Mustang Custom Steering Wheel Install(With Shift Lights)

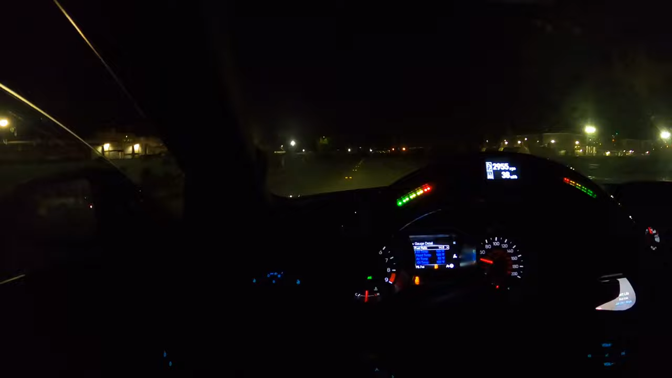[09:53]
so I can't take it past 4,000 rpms but in 100 miles it will be so stay tuned in the next video the car will be broken in but check out the shift lights in action this is set to 5,000 rpms in case you're wondering and the reason being for it being set to 5,000 rpms